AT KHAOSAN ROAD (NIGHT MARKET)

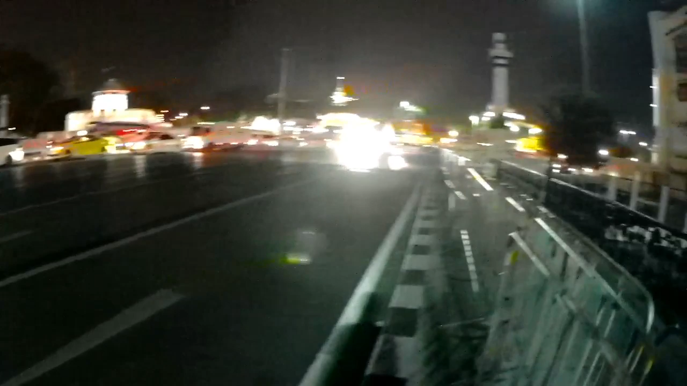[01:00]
ती क्या यार बड़ा ही चमक रहा है अधा नहीं क्या है जो भी है बड़ जब दस भाप फास उतरा है